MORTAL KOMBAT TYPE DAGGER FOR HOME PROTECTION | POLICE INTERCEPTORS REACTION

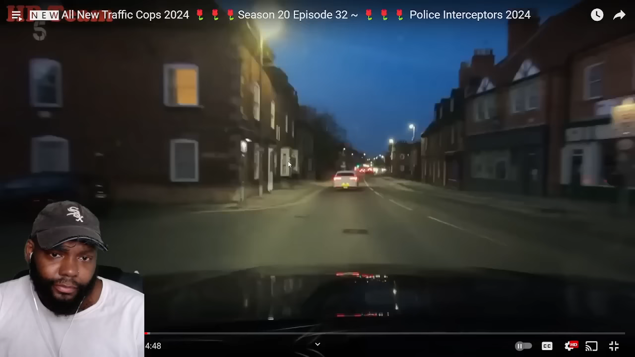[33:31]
With the quad seemingly on a mindless joyride, they make an educated guess. We'll spin around and get a stinger set up in the town centre.
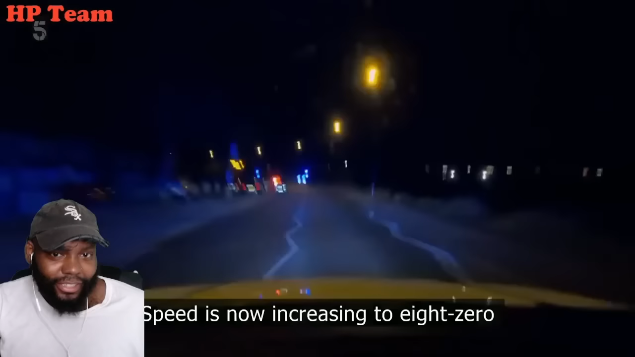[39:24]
and inexperience. Crash. Get ready to get out.